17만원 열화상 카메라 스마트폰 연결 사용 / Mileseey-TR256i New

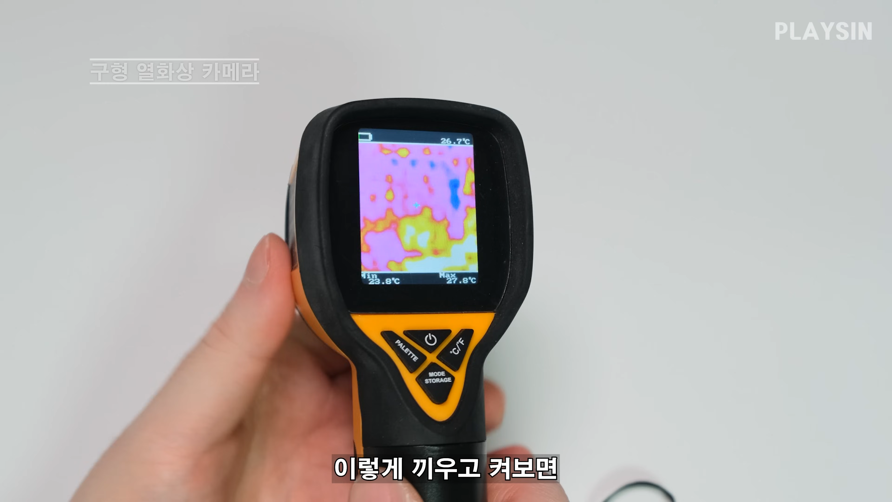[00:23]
On screen: max 27.8°C, min 23.8°C
이렇게 끼우고 켜보면 별로 한 10초도 안 지났는데
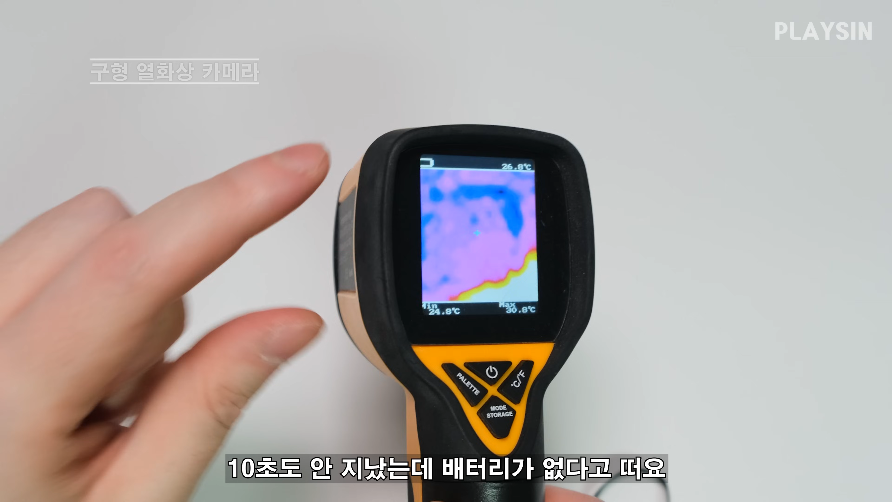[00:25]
배터리가 지금 거의 없다고 떠요 그리고 옛날 제품이다 보니까 프레임도 되게 반응속도가 느리고
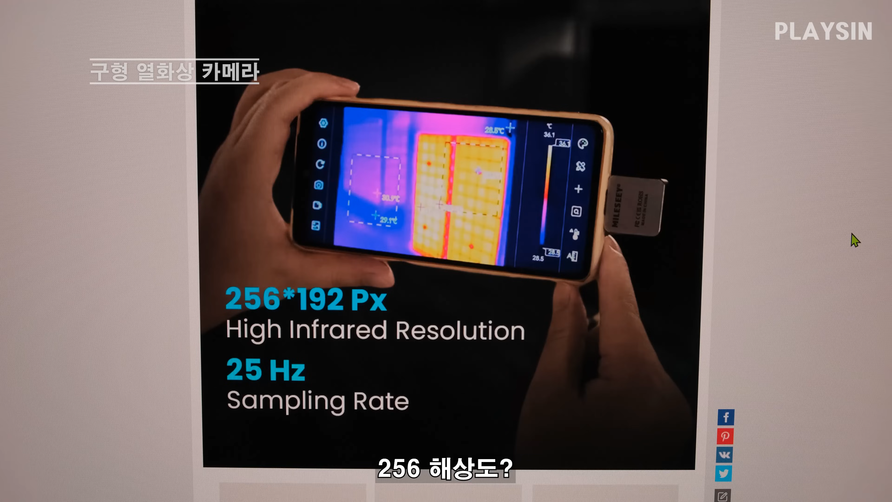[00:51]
스마트폰 옆에 꽂아서 256해상도에 25프레임 오 이게 세일 받으면 130달러가 안된다고?
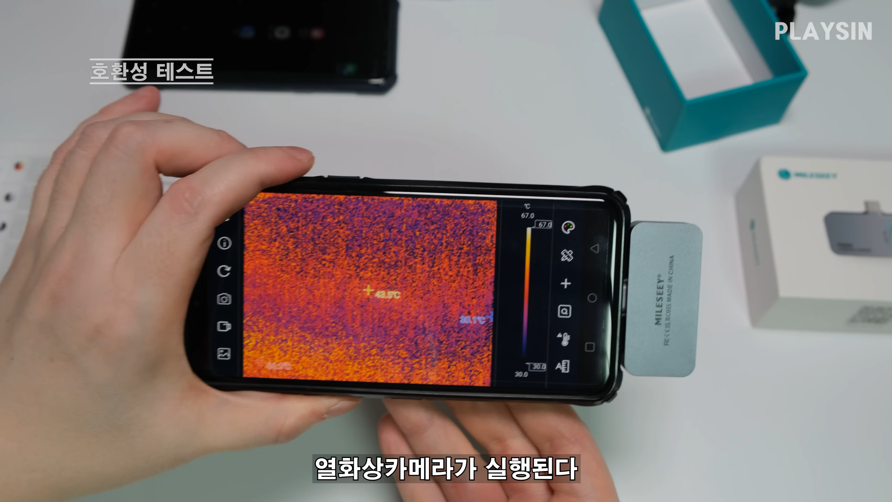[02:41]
On screen: scale top 67.0°C, scale bottom 30.0°C
오오 오 하하하하 됐다 우와 엄청 부드럽다 이게 초당 25프레임?
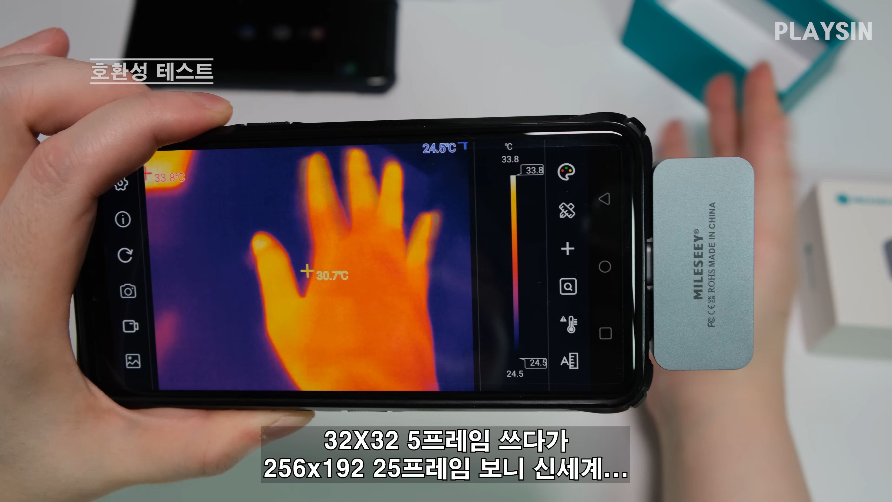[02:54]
On screen: spot 30.7°C, min 24.5°C, scale top 33.8°C, scale bottom 24.5°C
오오 원래 이렇게 빠른 거구나 이게 이렇게 갖다 대면 LG
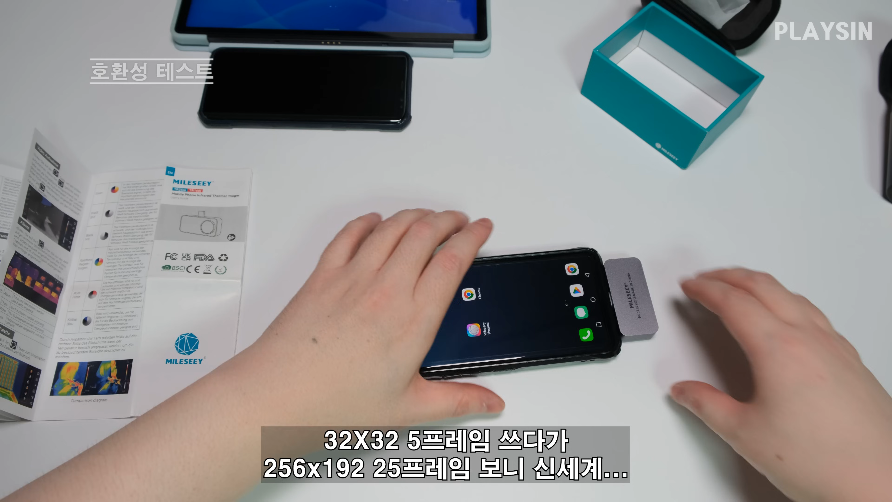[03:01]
V50은 잘 되고 갤럭시 S8은
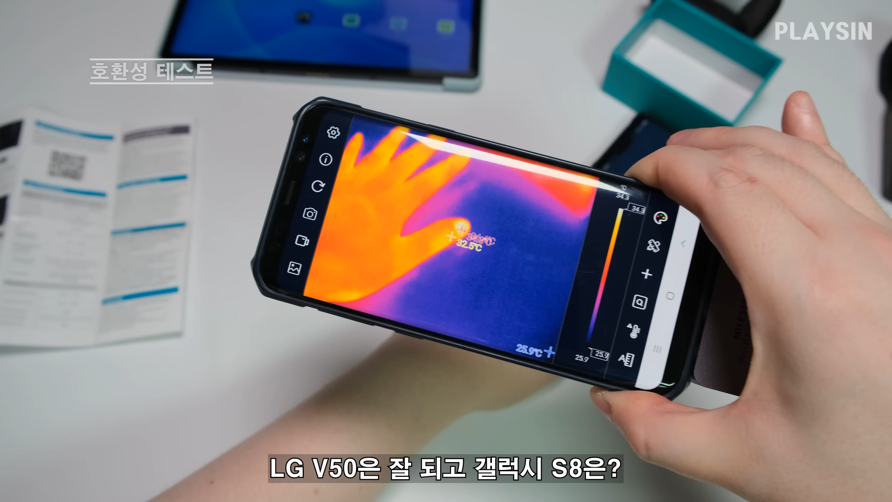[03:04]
손바닥에 이렇게 있다가 딱 대면 오오
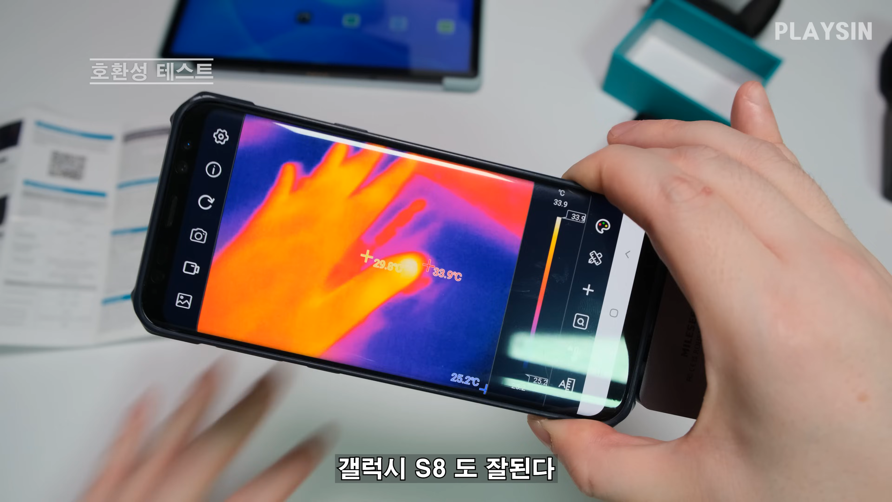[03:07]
잔열까지 USB 2.0 단자를 가진 레노버 P11은
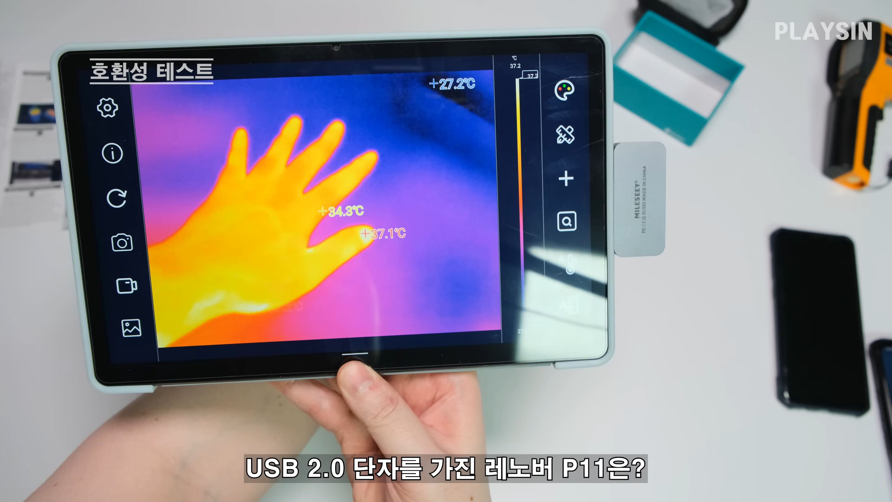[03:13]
오오 하하하하 된다 된다 레노버 P11까지 문제없이 돌아가니까 호환성 문제는
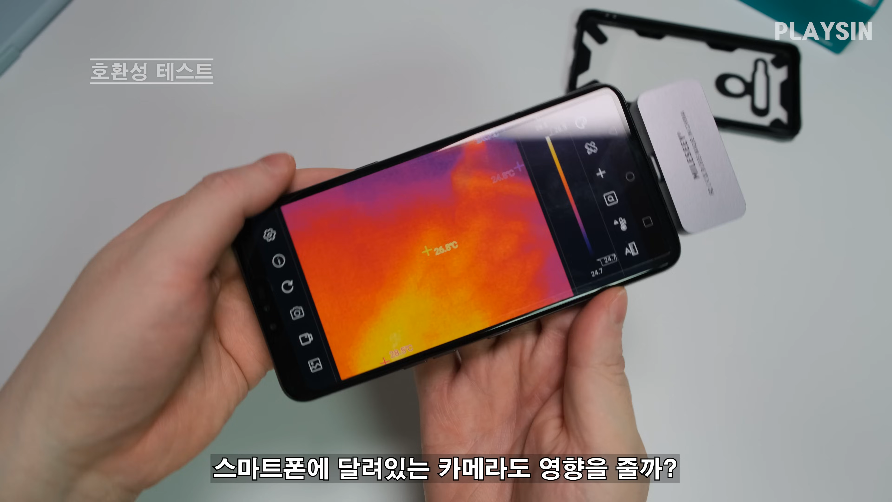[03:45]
카메라를 이렇게 가려도 이 렌즈로 작동을 하는 거기 때문에 스마트폰 카메라는 전혀 영향이 없고요
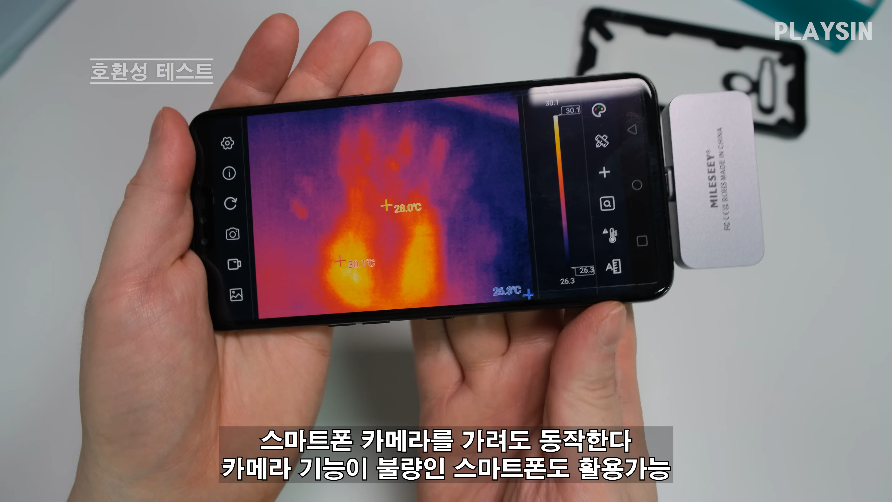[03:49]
On screen: spot 28.0°C
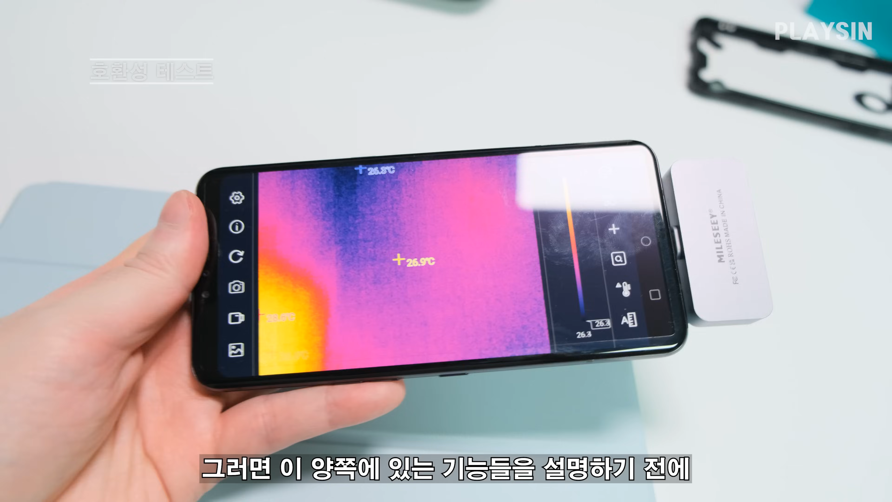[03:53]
그러면 이 양쪽에 있는 기능들을 설명하기 전에 어 못찾겠다 이거부터 해봐야지 이거는
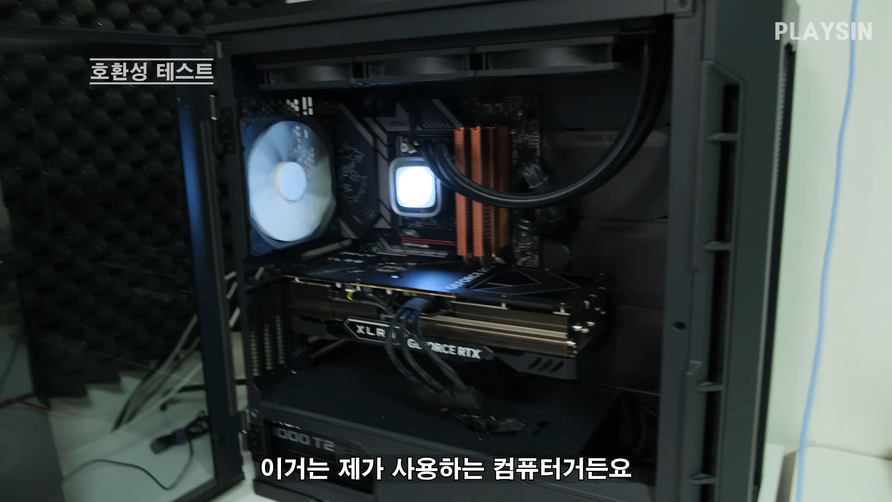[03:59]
제가 사용하는 컴퓨터거든요 이거를 해상도 높은 열화상 카메라를 이렇게 딱 비춰보면
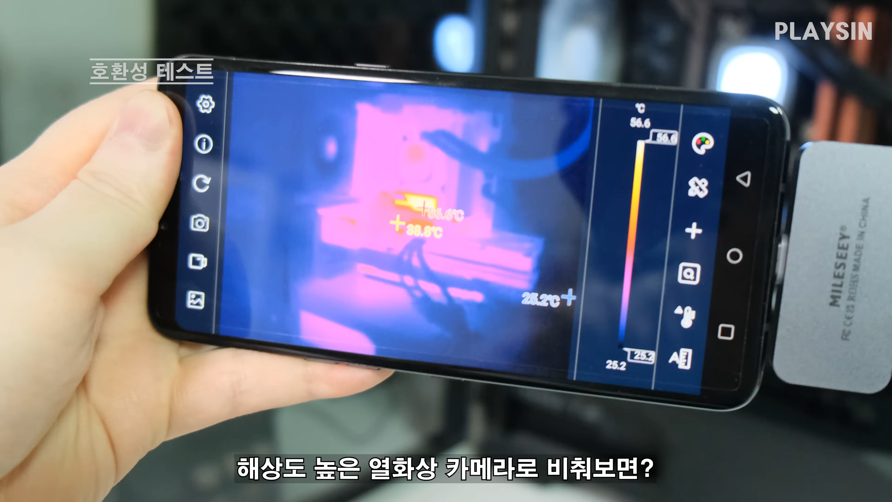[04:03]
하하하하 이게 2,5,6 해상도구나 온도가 제일 높게 나온 쪽을 이렇게 보면은
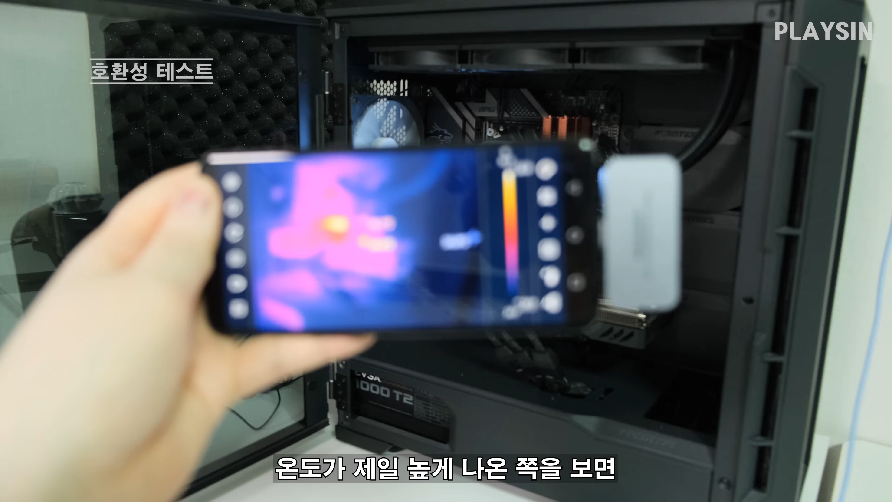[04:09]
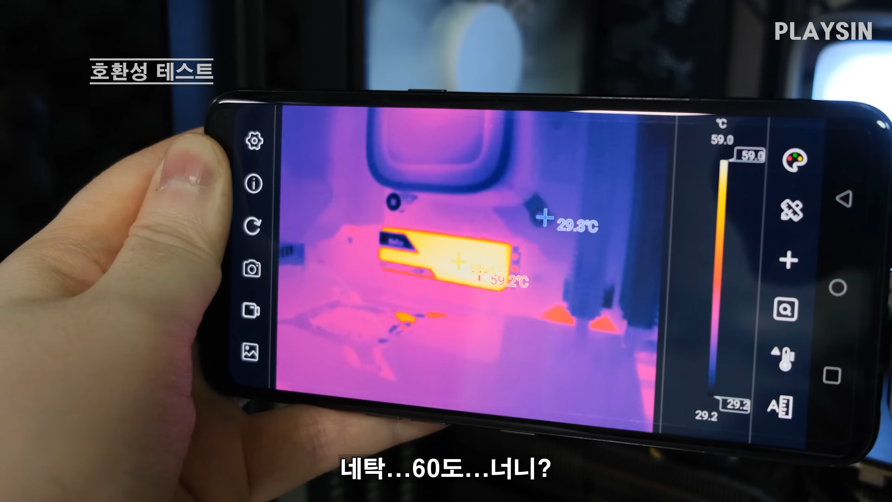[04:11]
On screen: scale top 59.0°C, scale bottom 29.2°C
방열판 온도가 대략 60도 정도 나온다고 알려주고 있네요 이게
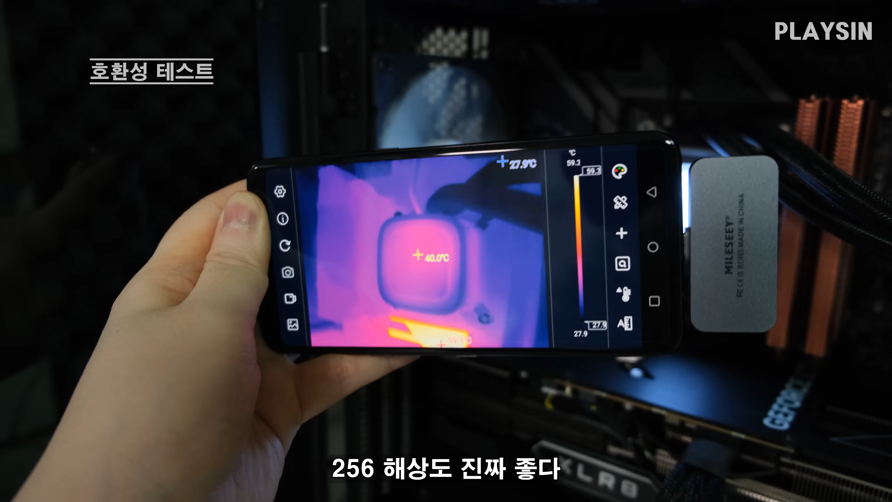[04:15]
On screen: spot 40.0°C, scale bottom 27.9°C
2,5,6 해상도니까 진짜 좋다 멀리서 봐도 이게 열화상 카메라만으로도 이게 컴퓨터구나
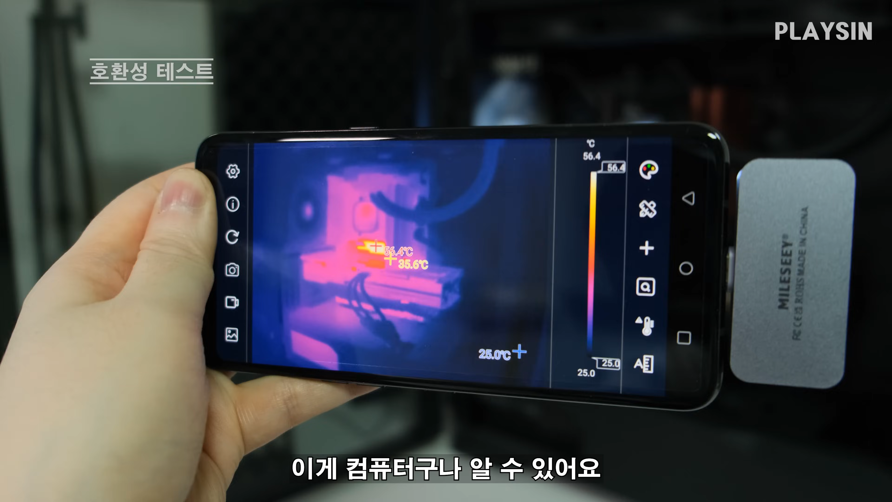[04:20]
On screen: scale top 56.4°C, scale bottom 25.0°C
딱 알 수 있어요 어
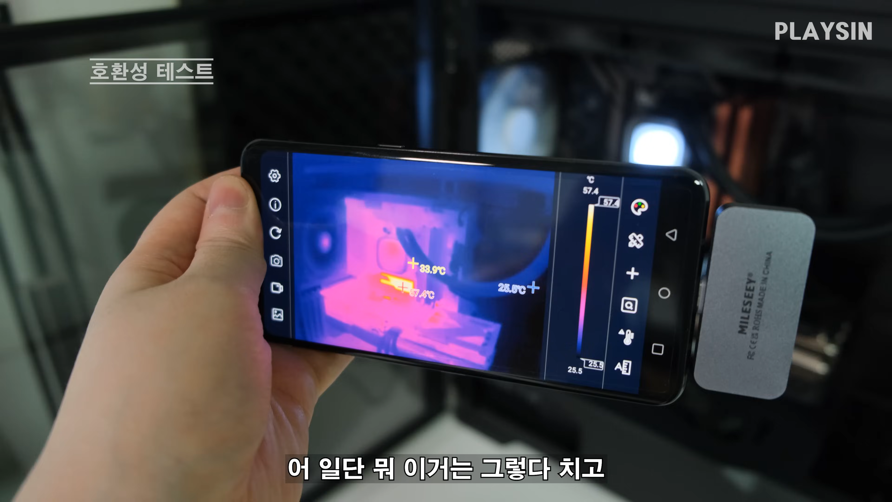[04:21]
일단 뭐 이거는 그렇다 치고 일단은 기능 설명부터 해 볼게요 어플을 실행시키면 이렇게 화면이 뜨는데 이쪽에 톱니바퀴 모양을 누르면 이렇게 기본적인 옵션을 설정할 수 있는 거